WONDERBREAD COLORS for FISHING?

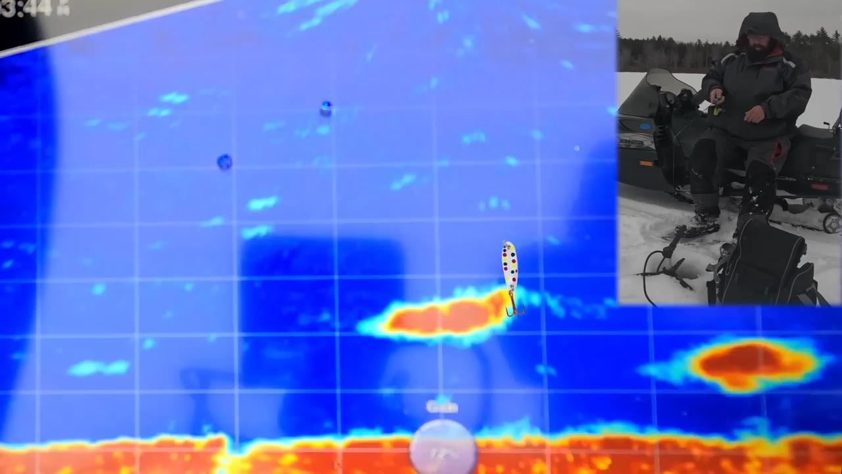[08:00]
These could be crappie. Big crappie.
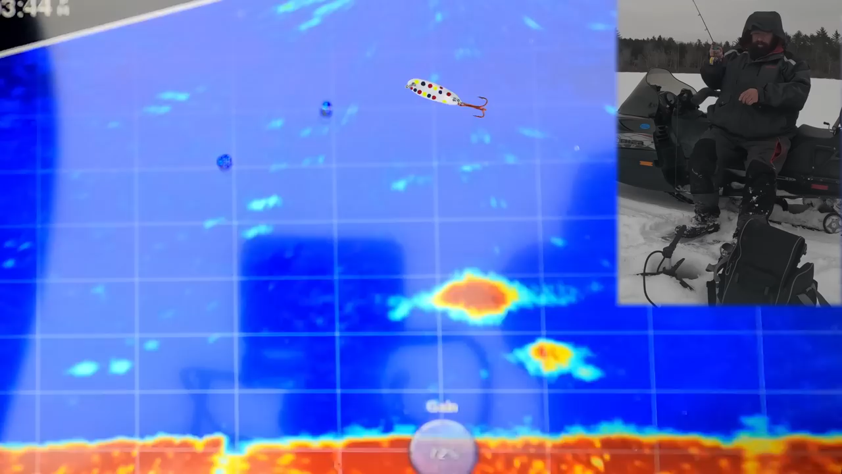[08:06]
Nipped it. Got it. Yeah, nice.
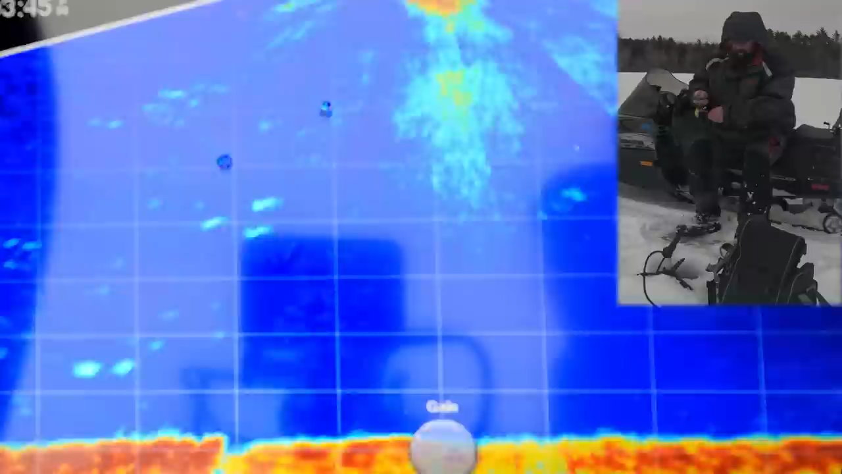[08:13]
That's a good fish. That's a good fish.
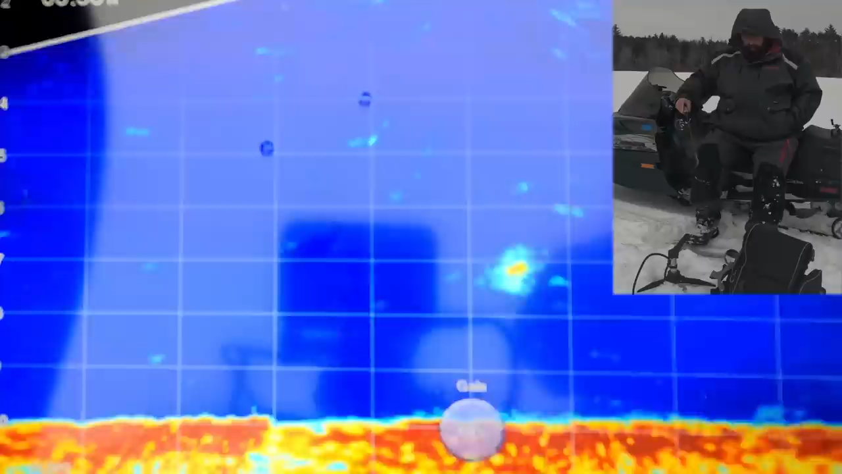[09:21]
Here we go, here we go, here we go. Here we go. Got him. Nice. Nice.
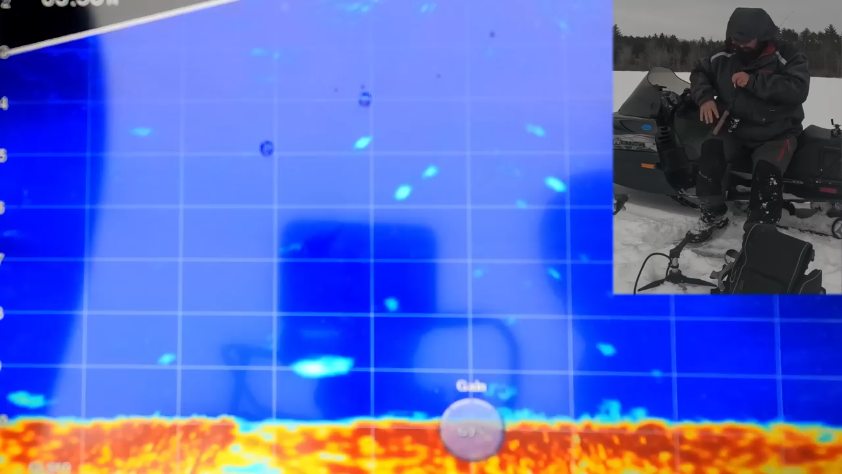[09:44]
Where's the rest of them? Oh, there they are. Let's get them. Quick. Get out. There's a couple more left.
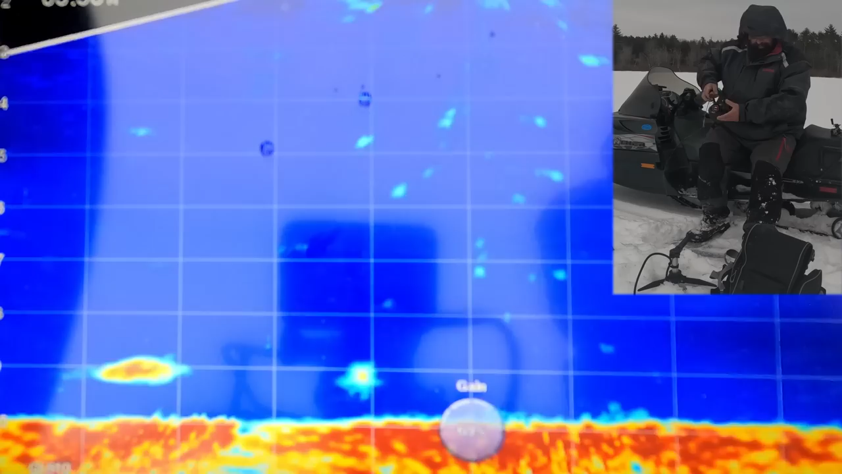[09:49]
Oh, he sees it. Got him. Jacked him. That's a jumbo. That is a giant yellow perch. Oh man, look at that baby. That's not a bass.
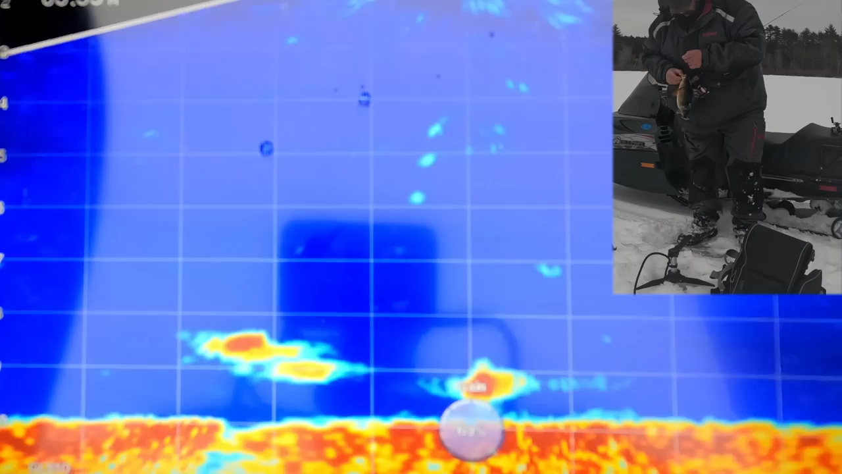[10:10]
It's actually a yellow perch, believe it or not. That's a good yellow perch right there, but that's a better one.
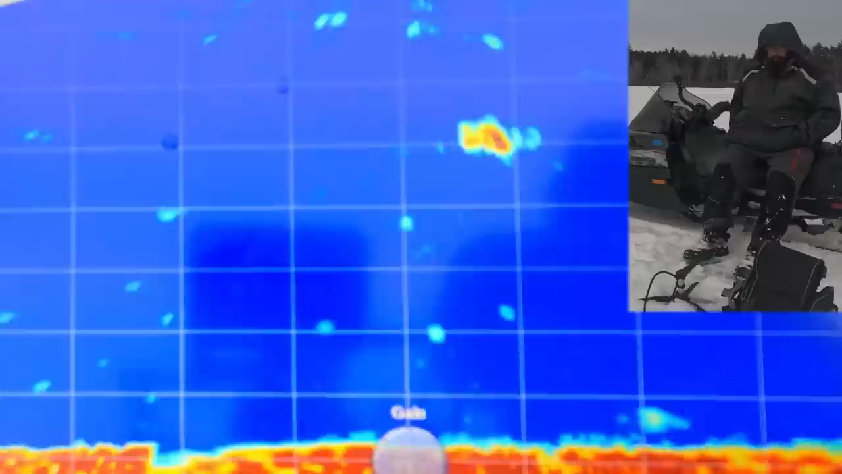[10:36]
They're back. That's not a perch. That's not a perch. Got it. Got it, whatever it is. Don't think that one's a perch. Good fish. We got a good fish here, guys. Don't think it's a perch. It's just, it might be, though. Oh, yeah, it's a perch. It's a big one.
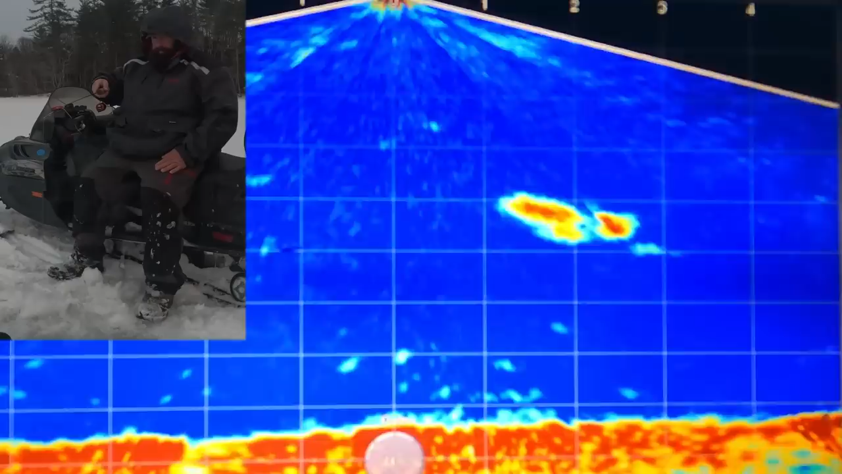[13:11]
Got him that time. Got him that time.